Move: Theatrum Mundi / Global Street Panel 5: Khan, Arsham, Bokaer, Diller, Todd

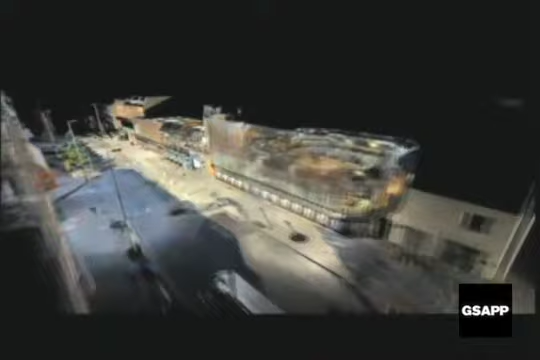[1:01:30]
it would be a space that was somehow in continuity.
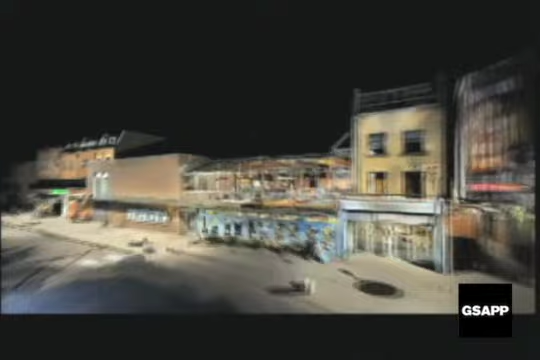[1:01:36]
This is a laser scan of the actual finished building, which was done this summer. So here you can see coming into the foyer.